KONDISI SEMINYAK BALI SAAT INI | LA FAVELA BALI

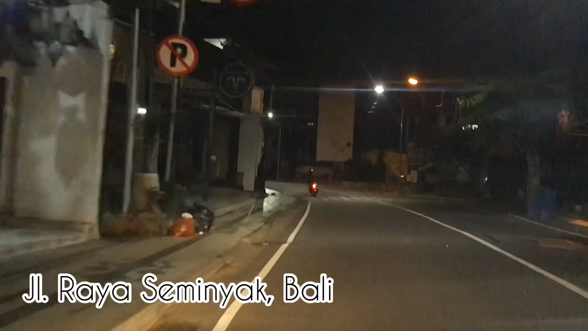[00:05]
kawasan lavavela di Semenyak nah ini beli sekarang udah sampai di Sunset Point di Sunset Road
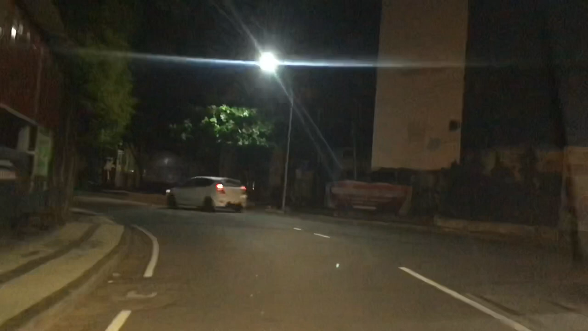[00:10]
disini di depan kita udah mau sampai di kawasan Semenyak yang rame banget kalau setiap
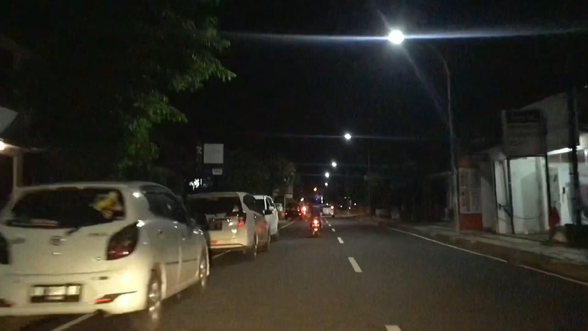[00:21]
malam karena disana banyak banget kawasan Club dan cafe kayak gitu jadi itu tempat anak-anak muda pada kumpul disana nah jadi yang famous di daerah ini itu ada lavavela sekarang kita lihat suasananya kayak gimana Oh macet macet banget ya mai Oh ya coy ternyata ini di kekiri itu udah arah ke lavavela
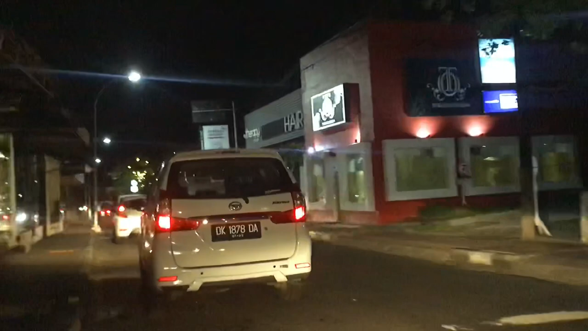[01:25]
sekarang kan long weekend nih harusnya sih ini rame banget jadi kita coba lihat bareng suasananya kayak gimana Oh
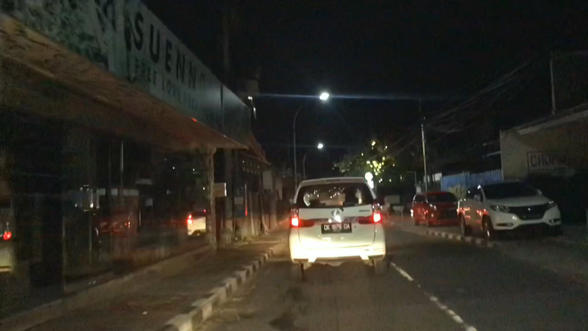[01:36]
iya bener dong ini bener-bener ya udah Mario yang suasana macet yang
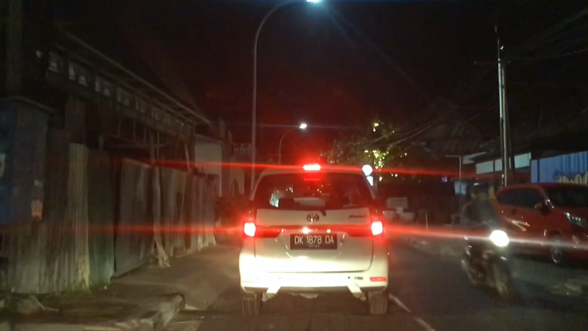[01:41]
suasana macet banget ya Hai stop maaf
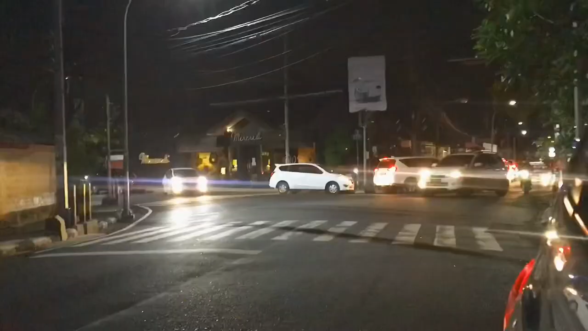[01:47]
ya beli nggak jadi ke arah lavavela karena tuh bener-bener macet banget
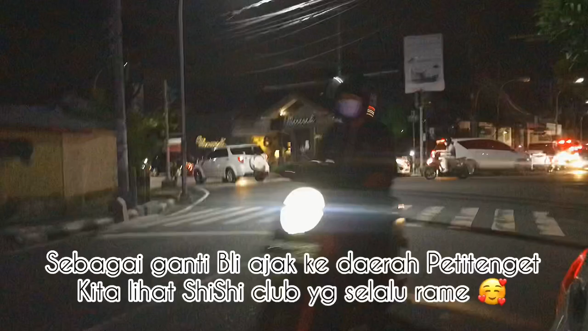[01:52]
beli nggak bisa lewat karena bener-bener macet akhirnya beli balik lagi dong hai hai hai hahaha udah
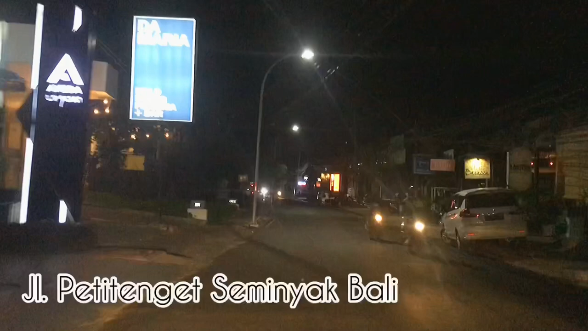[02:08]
maria-macet gue tutup dia Oh jadi disini tadi sempat hujan gauhi beras hai hai hai Hai sepi ya suasana
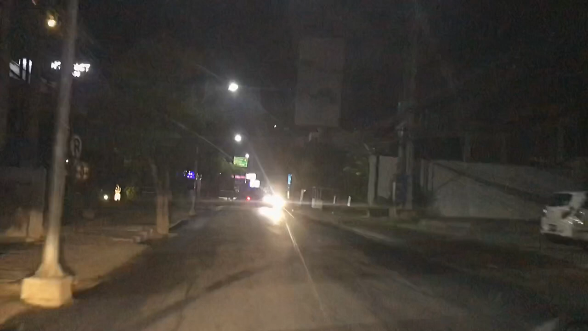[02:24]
disini sekarang Hai ini kekonut suite hai hai hai Hai nah di depan ini kita ambil ke arah peti tingkat kita jauh kiri hai hai hai Hai urus itu
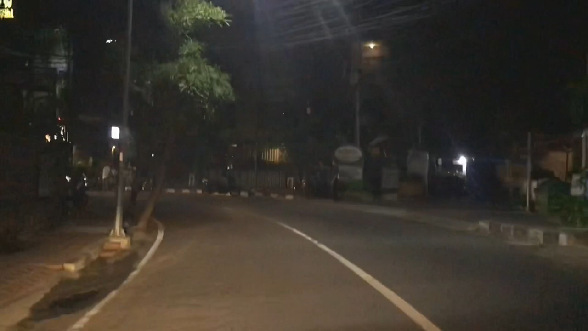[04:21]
sisi buka dan rame itu motor parkir penuh banget di kanan
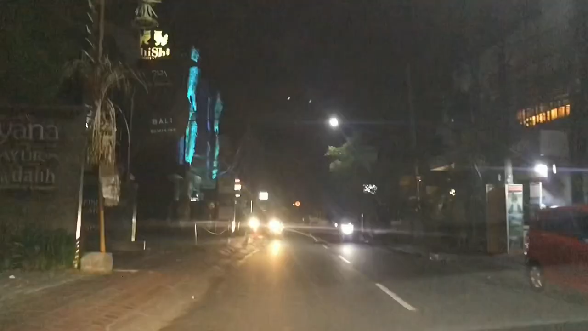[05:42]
jadi pantas rame ya karena sekarang itu lagi halloween party